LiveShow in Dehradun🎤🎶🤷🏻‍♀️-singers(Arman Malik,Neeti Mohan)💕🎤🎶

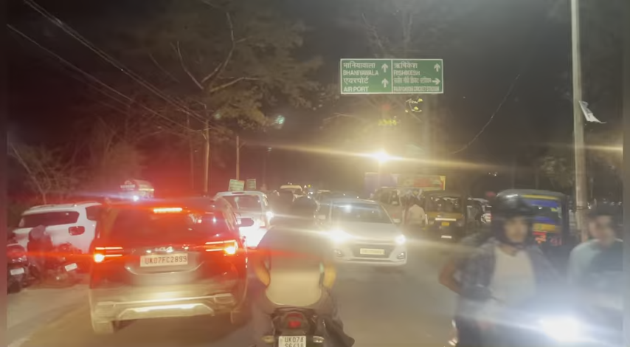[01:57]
इतना ज़्यादा बाइक स्कूटी कार मतलब एक्सट्रीम लेवल पे क्राउड तो था नो डाउट,